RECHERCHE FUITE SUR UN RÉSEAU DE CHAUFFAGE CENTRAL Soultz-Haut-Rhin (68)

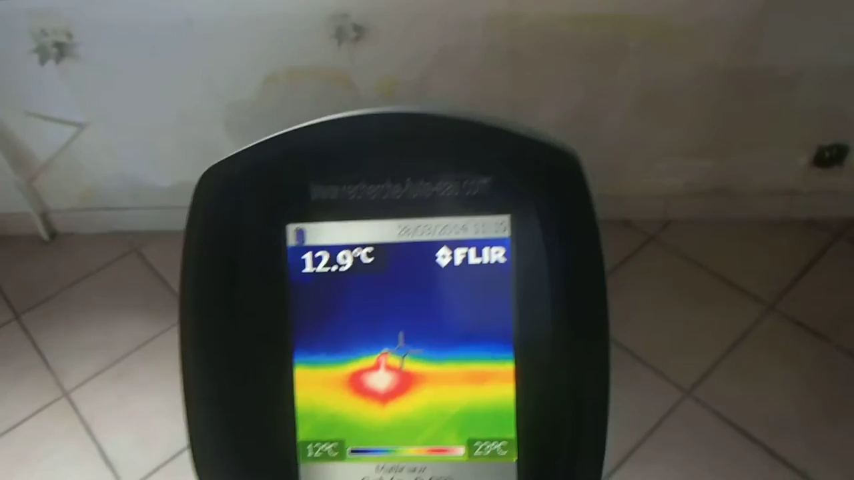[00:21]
On screen: spot 12.9°C
donc sur le retour d'un radiateur qui a été démonté. Voilà.